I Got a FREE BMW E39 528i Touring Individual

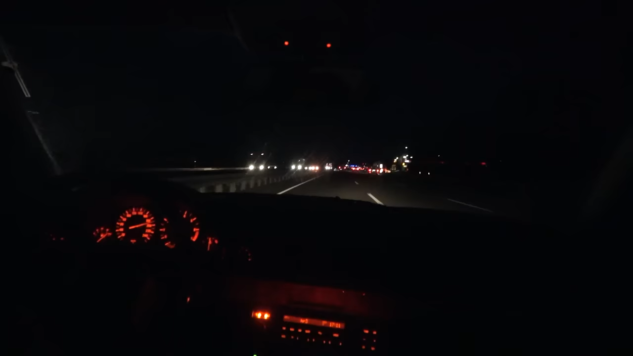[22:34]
There's no problem with that speed. And it's three and a half thousand RPM. So that's already a huge plus over the E46 as it is right now.
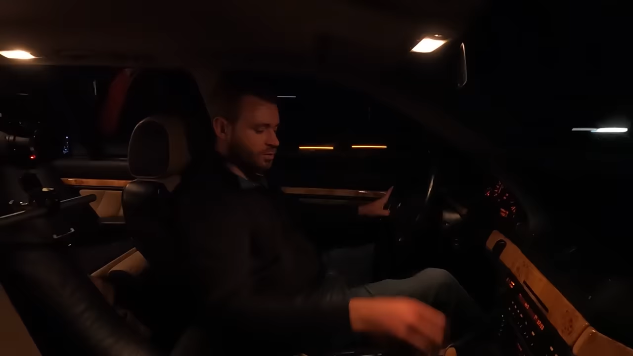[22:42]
We have 222 kilometers to go. And so far everything is going swimmingly. I do like the E39 Touring a lot. It runs and drives. But there's a lot of, a lot of room for improvement. Cosmetically and especially mechanically.
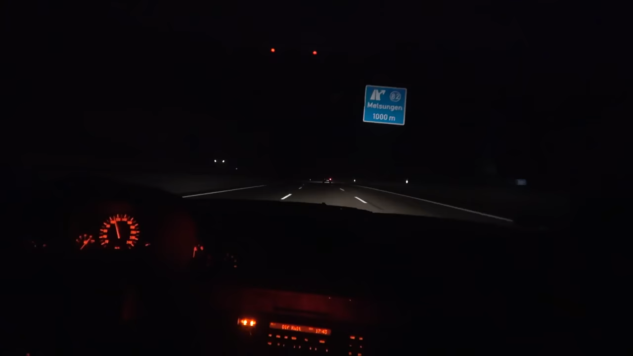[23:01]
And this is people why I passionately hate Vipo headlights. Just look at that light output. They're utter garbage. They're actually unsafe to drive at night. Because, I mean, it's like having two poorly lit candles. And then you have a bear sitting in front of them. It's not bad. But not to worry. I have a tool in my garage that can fix them. Fix them real nice. And then you have a normal car over there. Look at that and look at this. I don't know how it's coming out on camera. But trust me, it's bad. That van over there has 16 million times better headlights than I do right now.